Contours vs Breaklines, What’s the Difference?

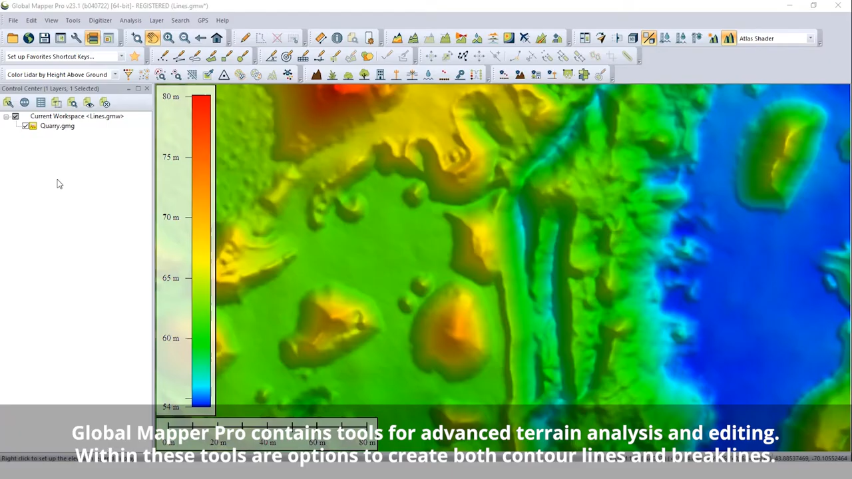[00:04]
Both vector features derive from 3D terrain data. Contour lines and break lines are similar in some ways, but also very different.
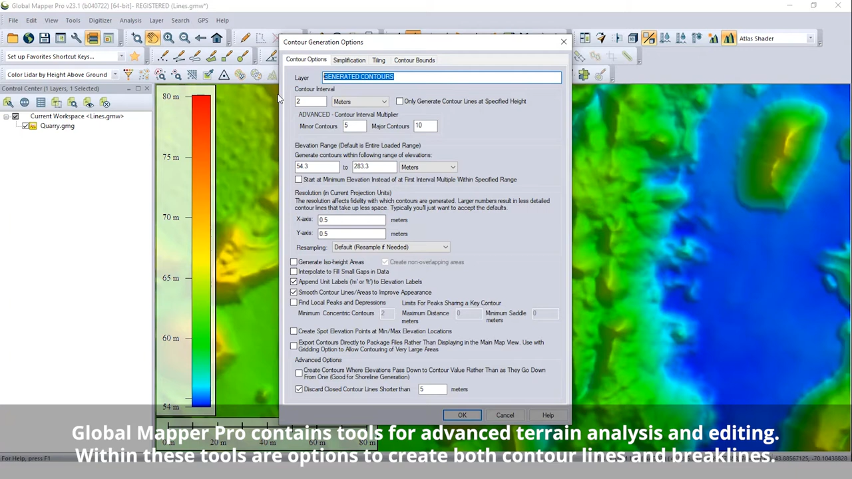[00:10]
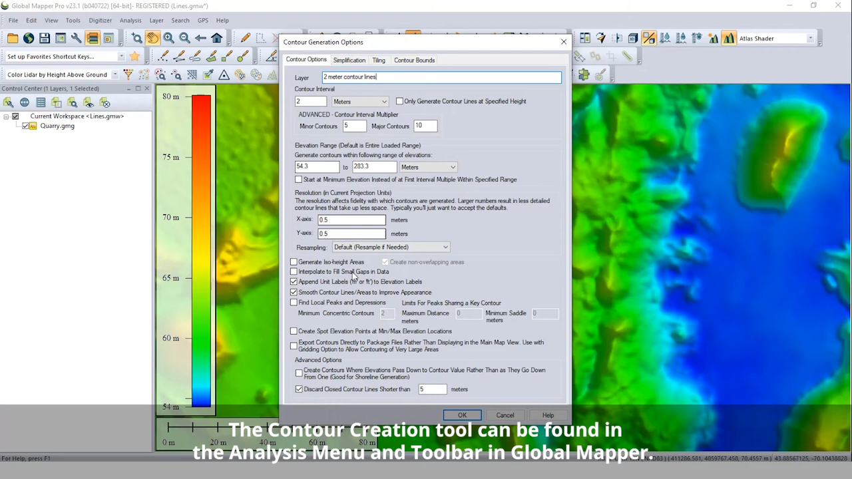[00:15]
Contour lines, a type of isoline, connects values of equal elevation throughout a data set.
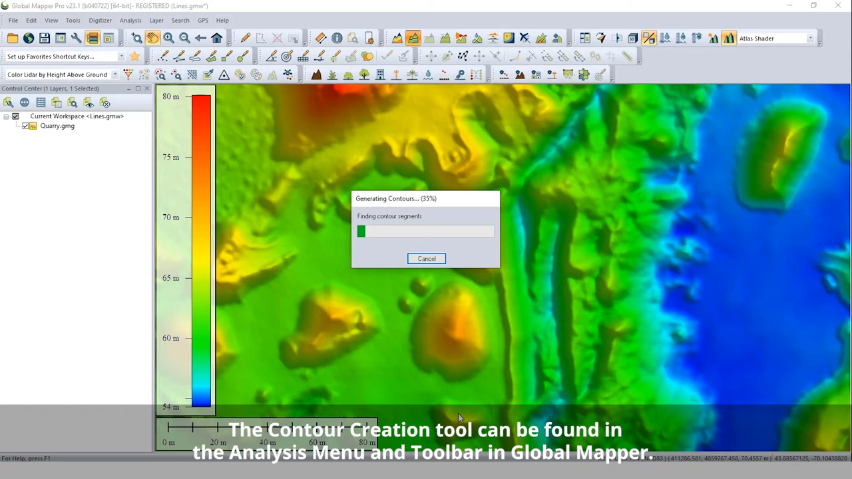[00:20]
This results in a series of lines, each at a specific elevation, that describe the terrain of an area. Contour lines are typically created at even elevation intervals and are often used to show elevation change across an area on a 2D digital or printed map.
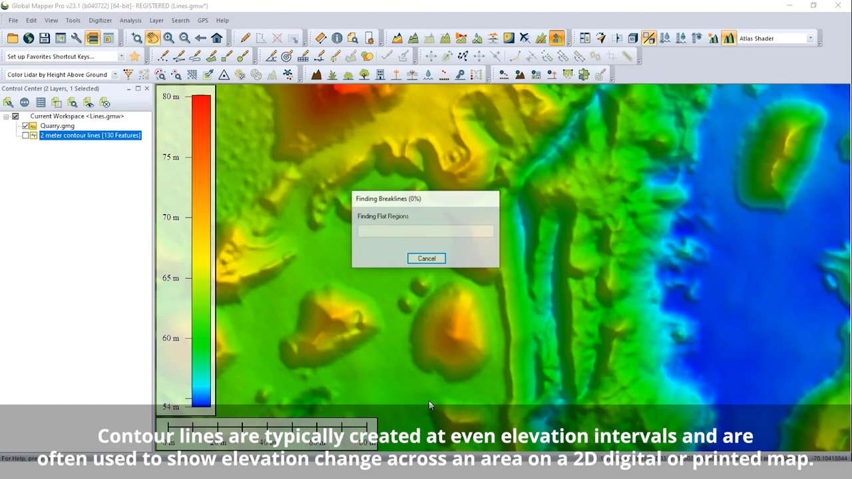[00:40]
Breaklines describe a change in the slope or elevation of a dataset, often based on a curvature value.